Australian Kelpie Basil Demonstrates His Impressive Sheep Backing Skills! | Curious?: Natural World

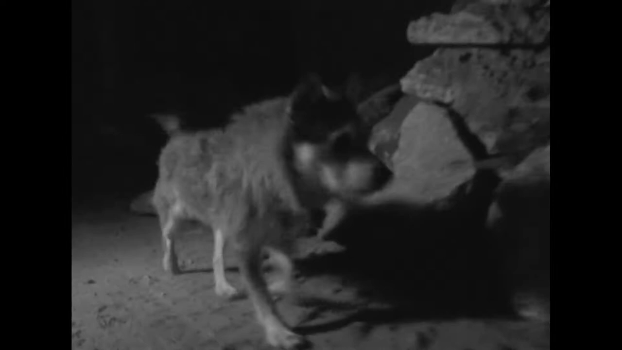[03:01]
But Philip couldn't figure out what it was until he saw the cat.
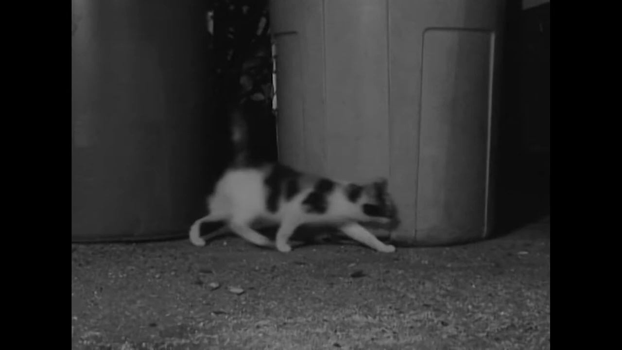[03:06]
I was walking and she saw this cat in this vacant lot and she ran towards this cat.
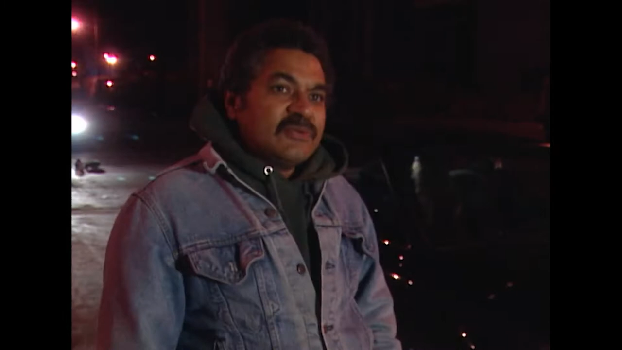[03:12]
And at first I thought it was gonna be a bloodbath because I'd never seen cats and dogs get along. And I couldn't run up to Ginny fast enough. And once she got up to the cat, she sniffed the cat and started cleaning.
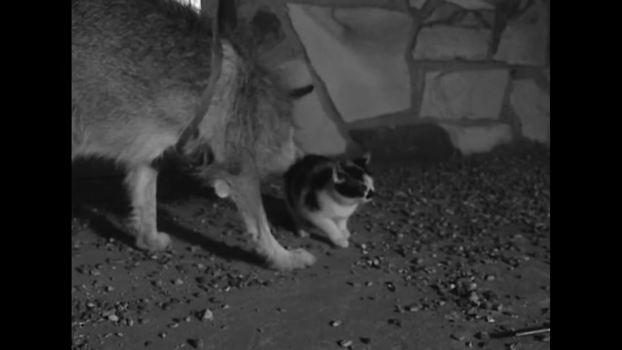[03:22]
Far from looking for a fight, Ginny seemed to want to help the cat she found that first night. And she did the same thing the next night and the night after that.